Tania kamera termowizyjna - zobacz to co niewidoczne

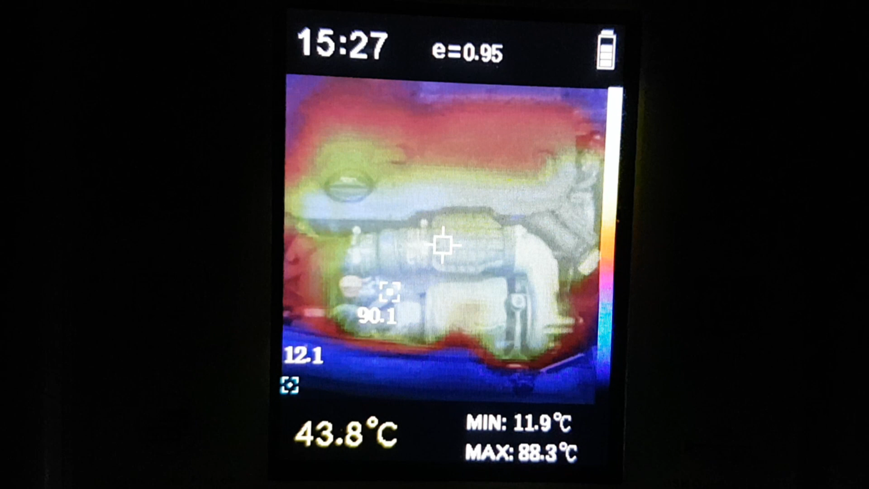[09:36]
On screen: spot 43.8°C, max 88.3°C, min 11.9°C
czy innych podzespołów samochodu, ale także temperaturę ciała ludzkiego.
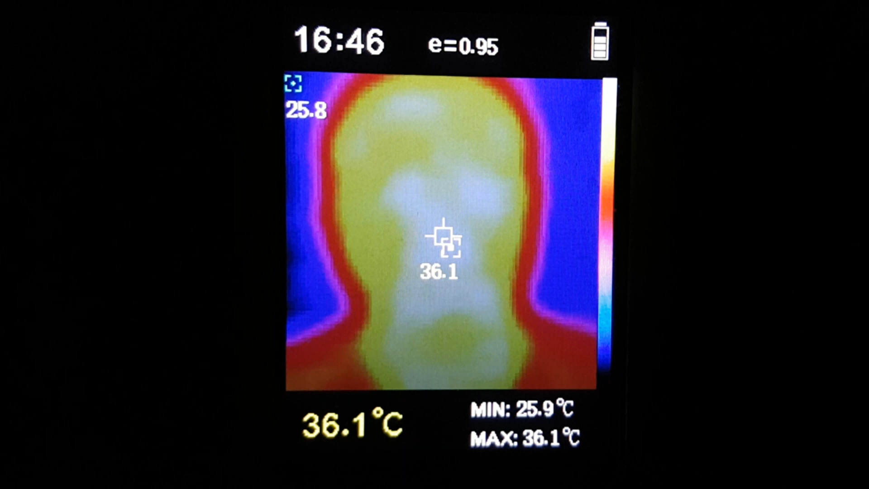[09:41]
On screen: spot 36.1°C, max 36.1°C, min 25.9°C
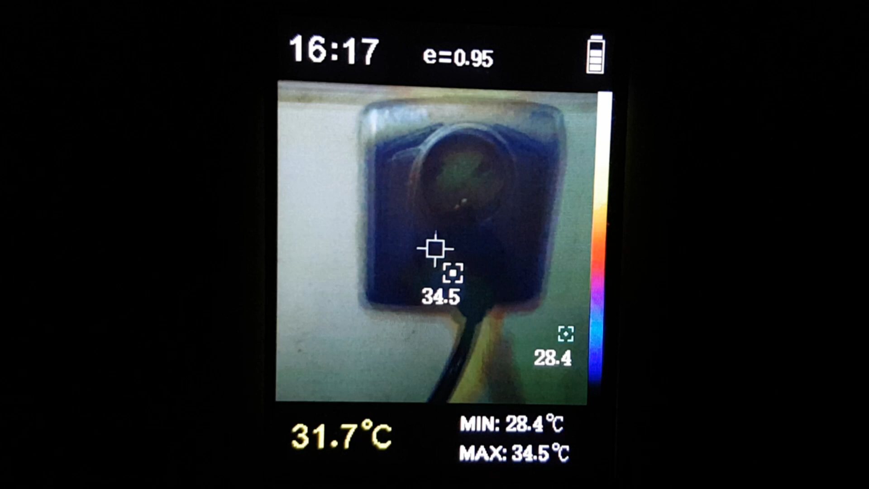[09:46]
On screen: spot 31.7°C, max 34.5°C, min 28.4°C
Tutaj mamy doskonały przykład wykorzystania kamery w elektryce. W tym gniazdku dzieje się coś niedobrego.
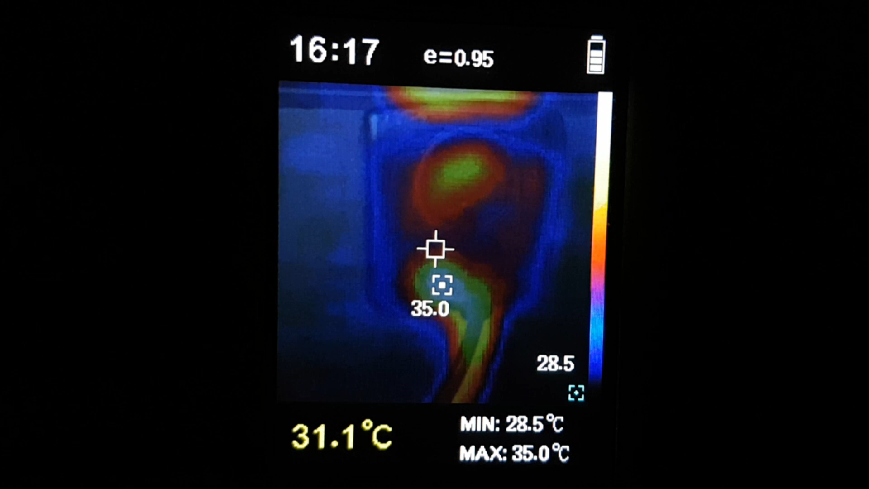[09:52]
On screen: spot 31.1°C, max 35.0°C, min 28.5°C
Temperatura jest duża, a nie dość, że w gniazdku, to jeszcze powyżej niego.
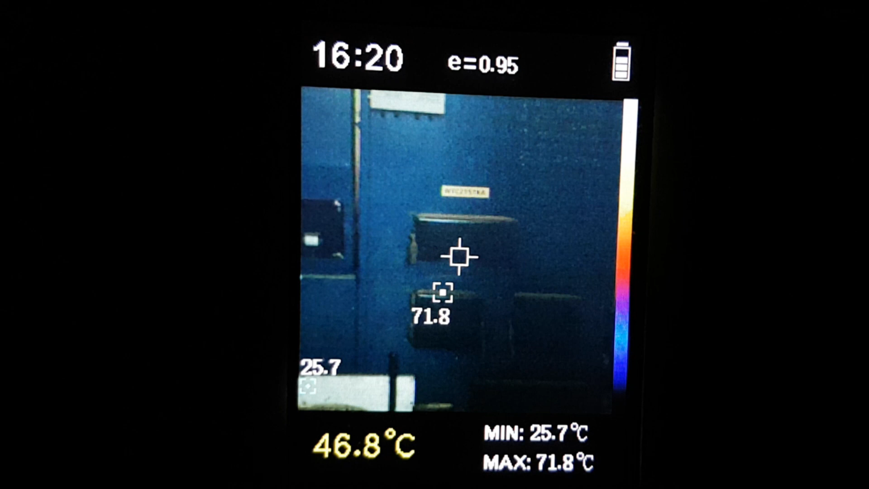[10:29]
On screen: spot 46.8°C, max 71.8°C, min 25.7°C
Zdjęcia To jest piec węglowy centralnego ogrzewania i tutaj możemy zaobserwować,
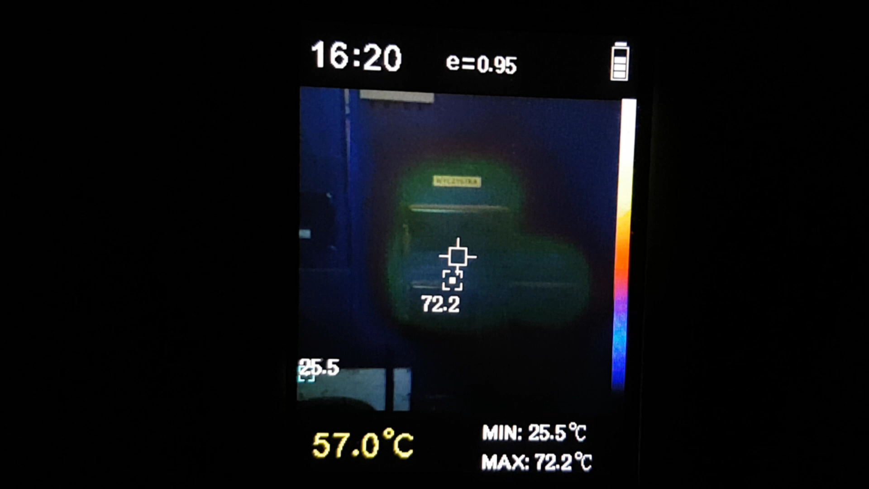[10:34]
On screen: spot 57.0°C, max 72.2°C, min 25.5°C
że drzwiczki nie mają zbyt dobrej izolacji.
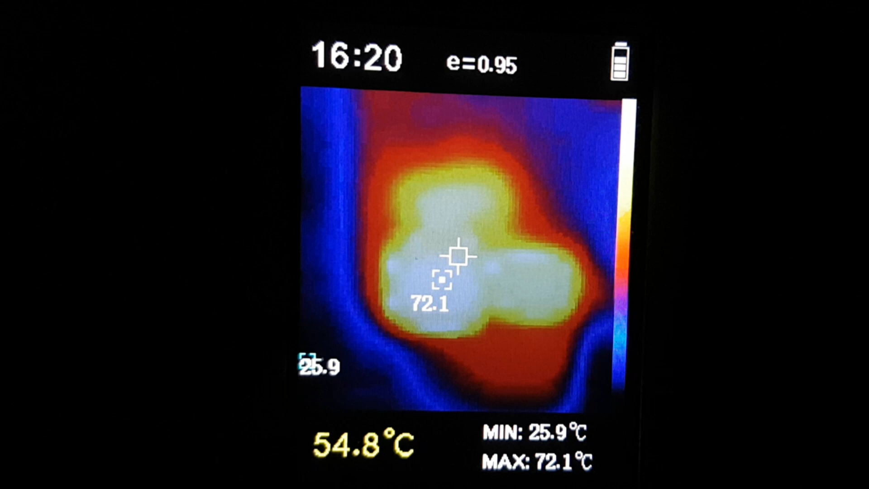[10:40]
On screen: spot 54.8°C, max 72.1°C, min 25.9°C
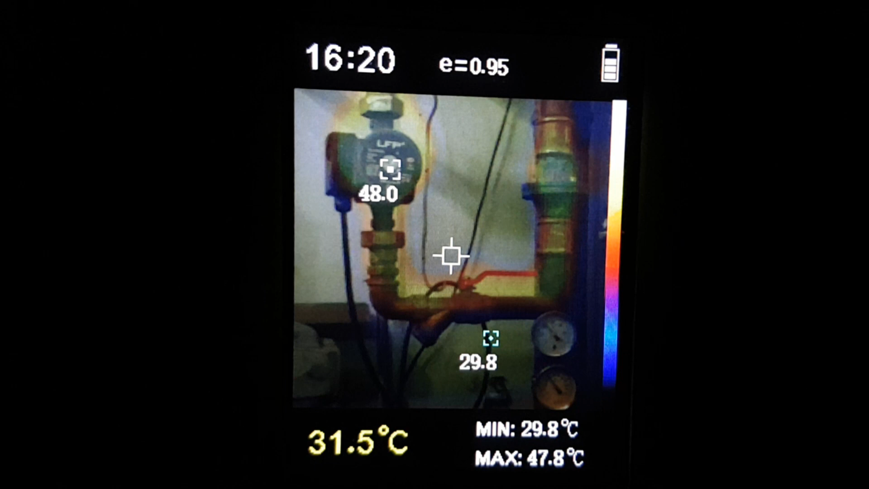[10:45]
On screen: spot 31.5°C, min 29.8°C
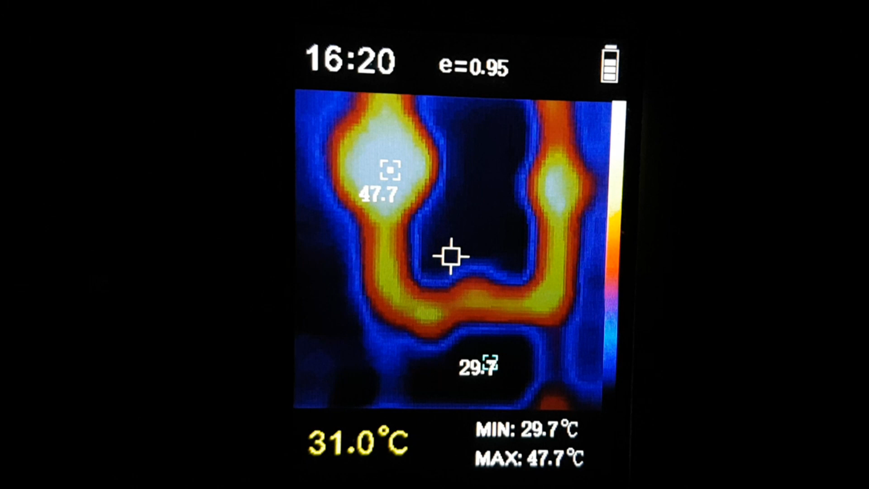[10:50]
On screen: spot 31.0°C, max 47.7°C, min 29.7°C
Ogrzewanie podłogowe, które biegnie pod płytkami, niewidoczne dla naszego oka, w oku kamery staje się widoczne.